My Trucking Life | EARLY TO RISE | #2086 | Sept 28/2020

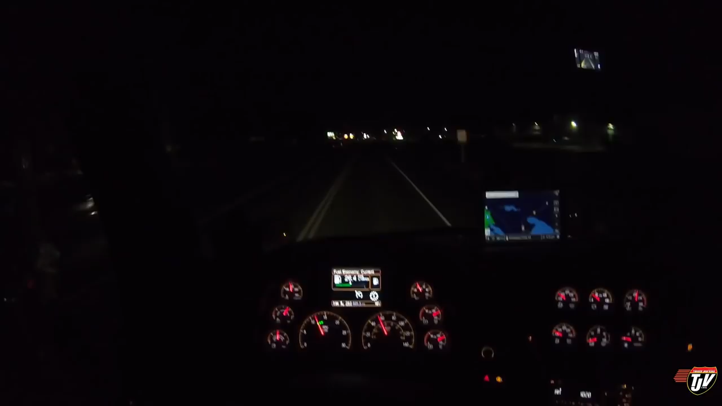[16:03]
Tomorrow's another day. We're getting here to North Bay right now. I'm stopping at the Petro Pass just south of town. Hopefully I'll find myself a parking spot here. Figured this would be a good spot. I got the Timmies right here. Guess I could grab some fuel. I don't really need fuel yet, but I'll see how much parking there is. If there's plenty of parking, then I'll get some fuel tonight. If there's like only one spot, I'm just gonna grab that spot so nobody else does.
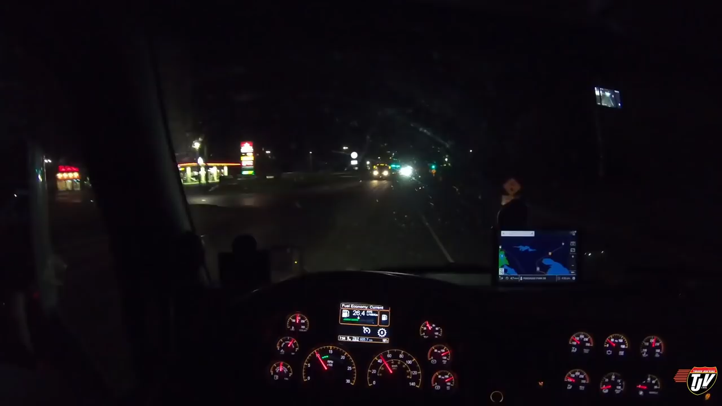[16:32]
Holy high beams. High beams, buddy. Wow. Oh, I got purple spots in my eyes now. I can't read the signs. Oh, this is new. Oh, they got a Burger King here now. Oh, that came up fast. Wow.